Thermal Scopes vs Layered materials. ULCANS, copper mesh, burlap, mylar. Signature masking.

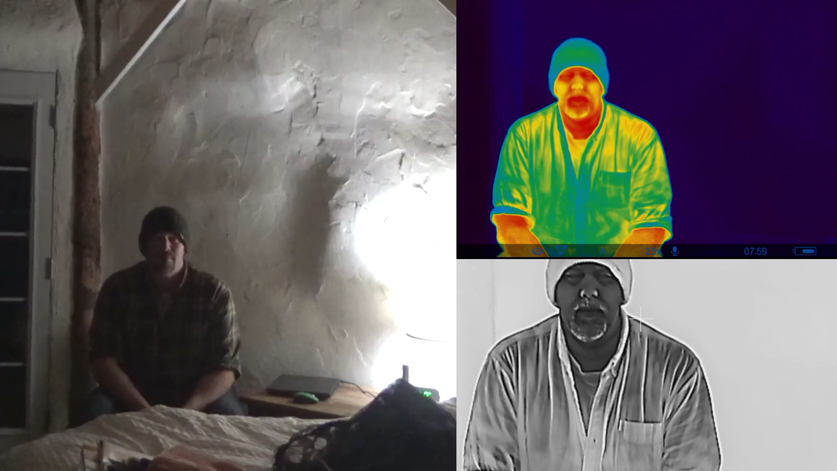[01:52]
all right let's try some layers
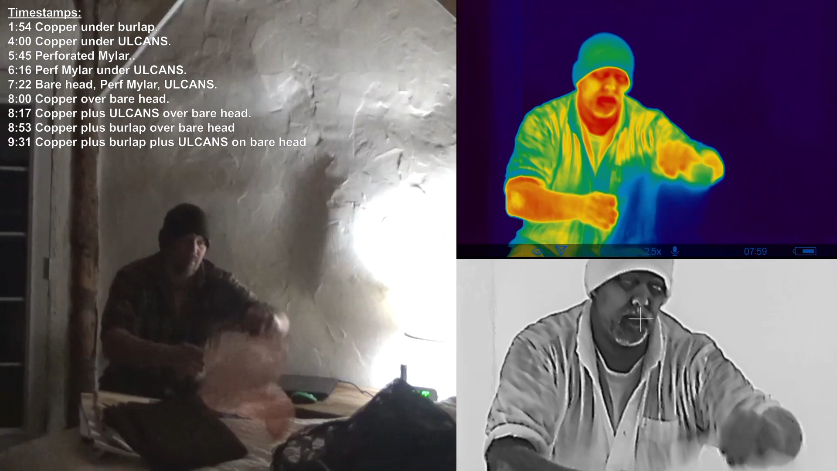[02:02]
copper munch
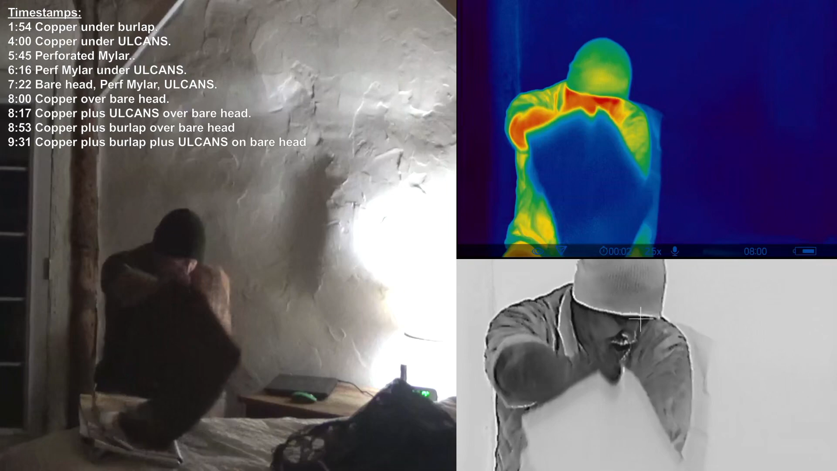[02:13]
and burlap both single layers
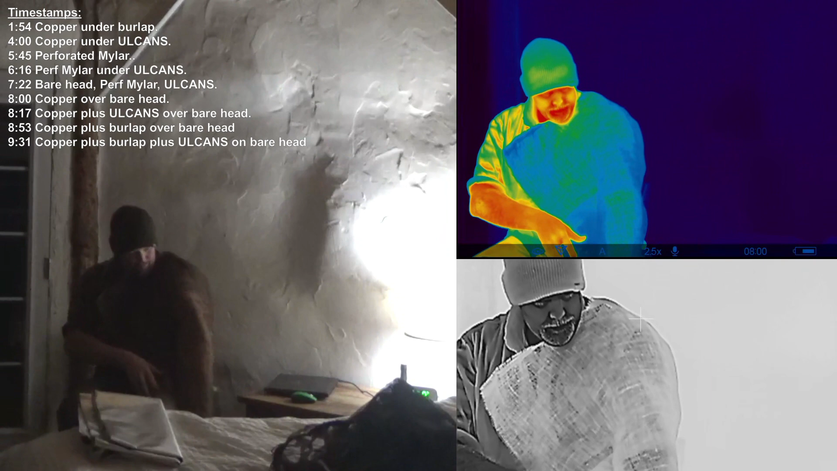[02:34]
all right the copper mesh seem to do a pretty good job insulating and blocking that heat signature creating an air pocket to keep the burlap from warming up
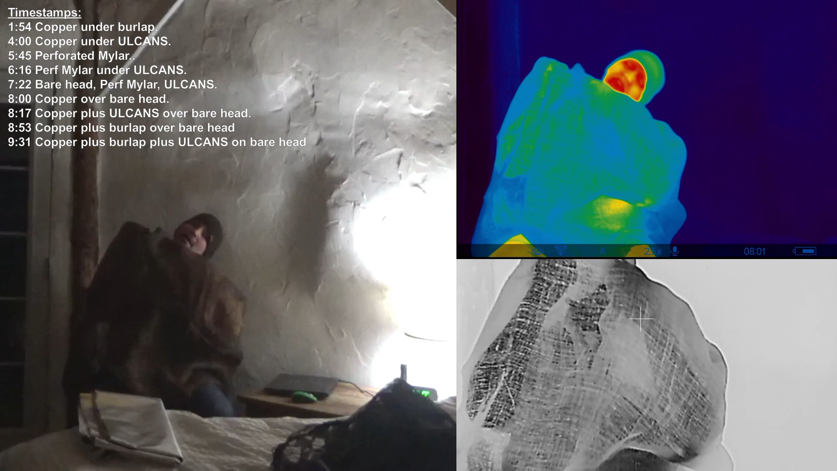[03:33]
so this side has copper mesh under the burlap this side does not all right all cans all cans